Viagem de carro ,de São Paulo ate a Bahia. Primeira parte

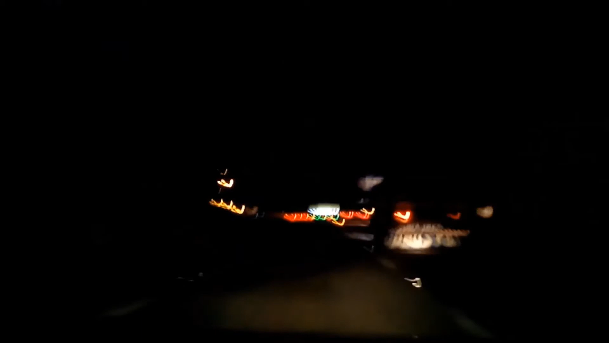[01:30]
Pessoal, estamos chegando no primeiro pedágio. Muito caminhão aqui na Dutra. Aí você tem que tomar maior atenção.
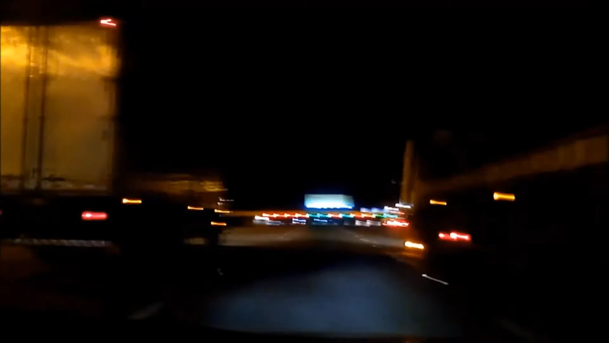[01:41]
Agora vamos pagar aqui o primeiro pedágio.